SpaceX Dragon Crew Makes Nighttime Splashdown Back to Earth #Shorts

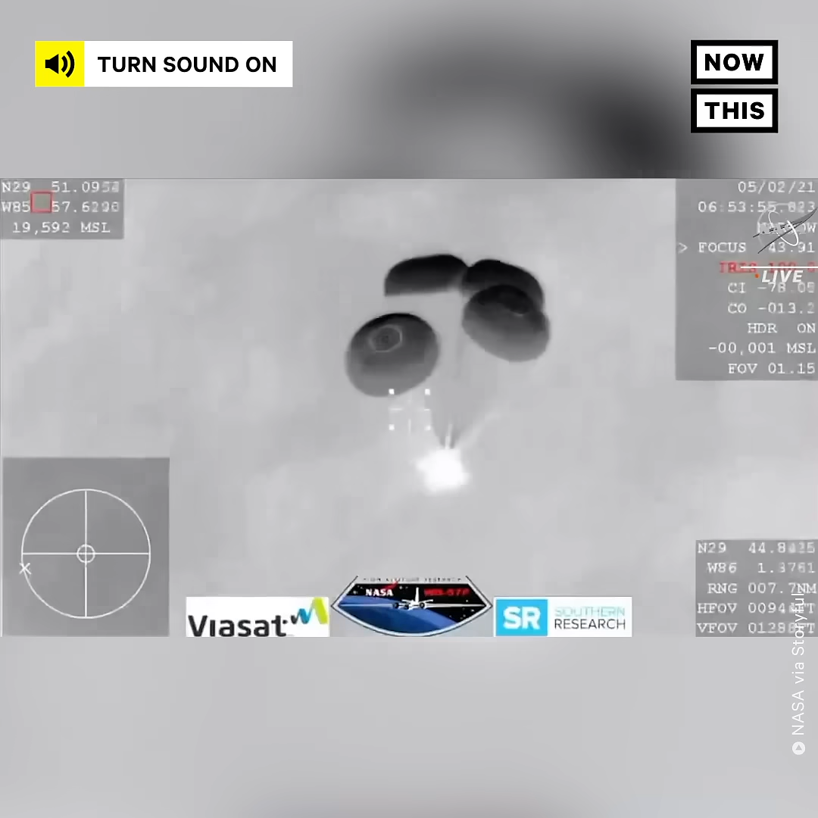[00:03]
View coming from the WB-57, very clear image of those four main parachutes slowing the vehicle down to what will be about 16 miles per hour prior to splashdown just off the coast of Panama City, Florida.